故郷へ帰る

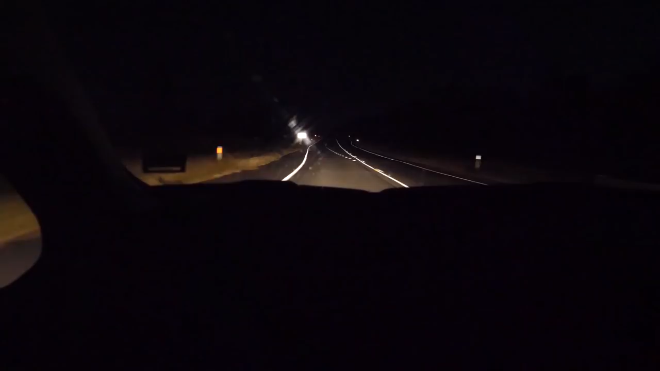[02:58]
めっちゃ暗くなってきたほら田舎ヒカリモンなどなんともない何も見えない